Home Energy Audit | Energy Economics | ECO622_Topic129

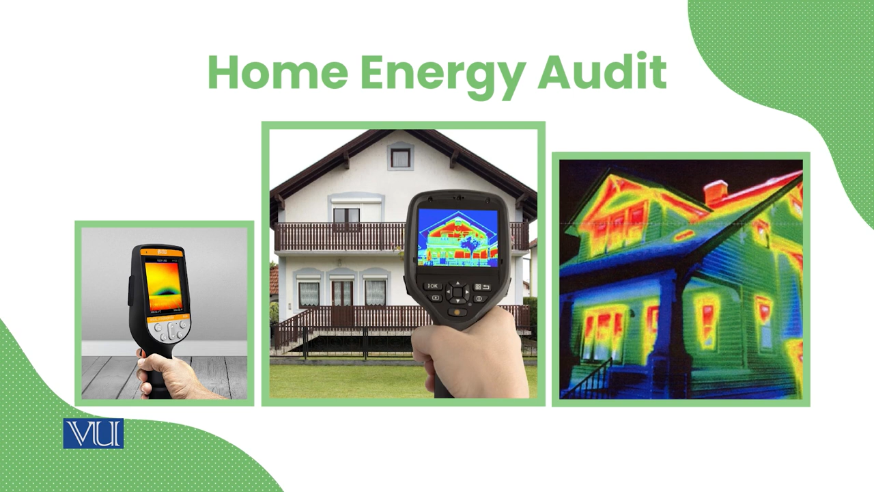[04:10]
देखें यह उपर देखें right hand side वाली picture के क्योंकि गर्म जितनी हवा होती है न वो ऊपर चली जाती है यह सरदियों के दर माद की बात कर रहो हूं तो